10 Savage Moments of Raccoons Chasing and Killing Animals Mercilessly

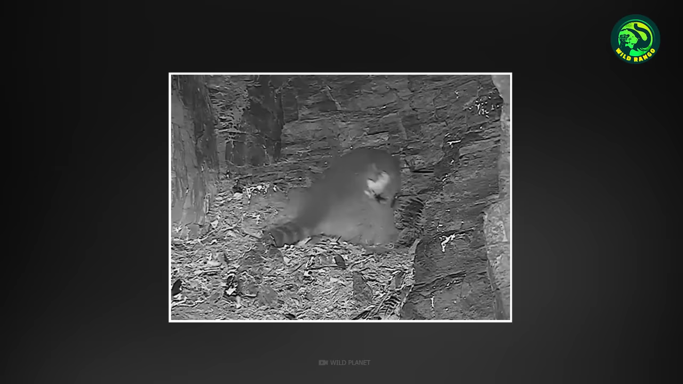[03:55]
As the chicks try to move out, the raccoon bites them to death. 8.
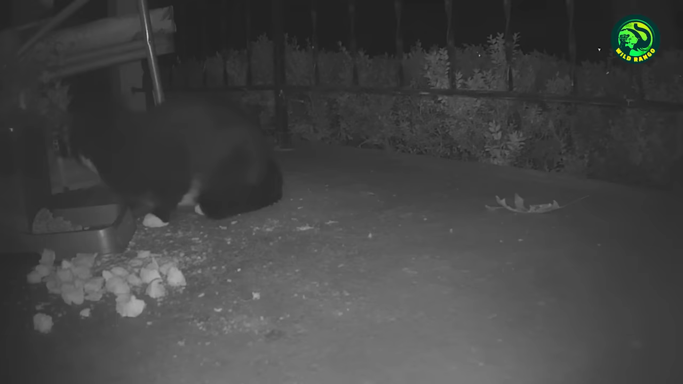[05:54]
A few seconds later, a raccoon observes it having the meal. It silently sneaks into the sight, and the angry cat strikes with its paws. The standoff continues for a while. It seems nothing is deterring the raccoon now, despite the cat hissing. The raccoon snatches its meal easily. The raccoon comfortably dines as the cat watches on. This is what total domination looks like. 6.
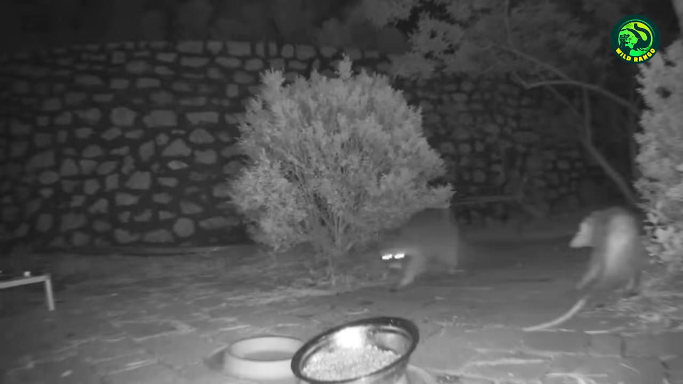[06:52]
Raccoons are quite shameless when it comes to stealing from others. Here in this clip, a possum is peacefully having its meal, but a raccoon is here to meddle. It quickly barges in, ignores the possum, and starts having its meal. The possum, being smaller and probably weaker, doesn't know how to defend its meal. 5.
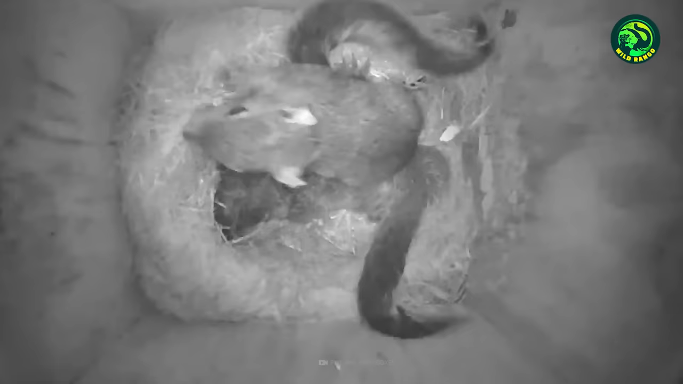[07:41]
A raccoon is trying to nab those babies with its bare hands. It starts assaulting them brazenly.
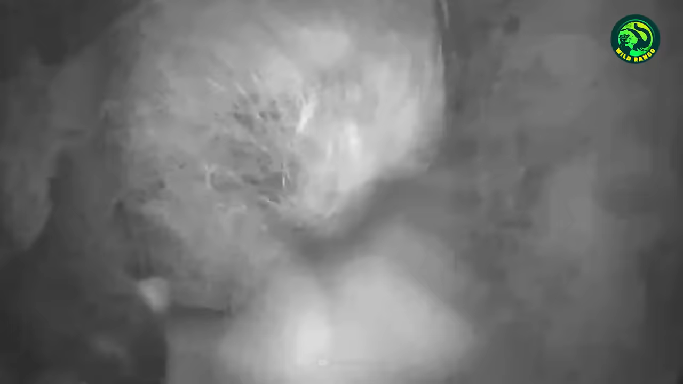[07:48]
The squirrels struggle, but the raccoon has perhaps eliminated all of them. Now only one can be seen, and it's desperate to save itself.
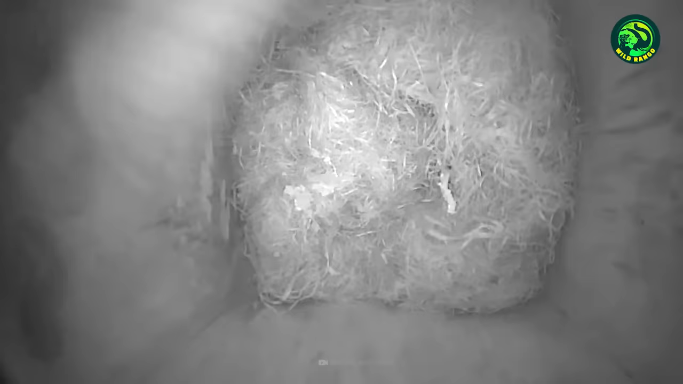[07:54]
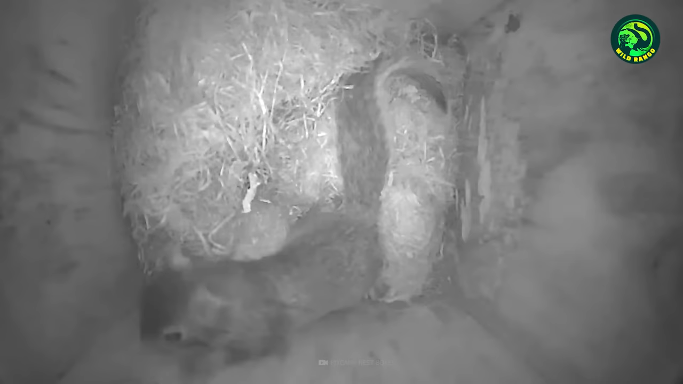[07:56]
Fortunately, this squirrel survives the raid while others may have perished.
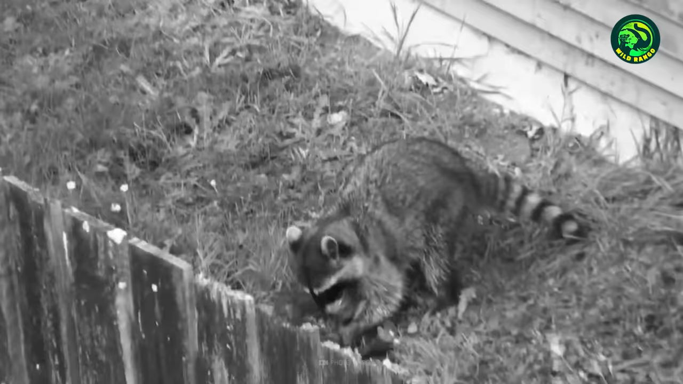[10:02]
Moments later, while the raccoon is eating the rabbit, the bunny uses its leftover energy to try and escape. Obviously, its attempt doesn't succeed.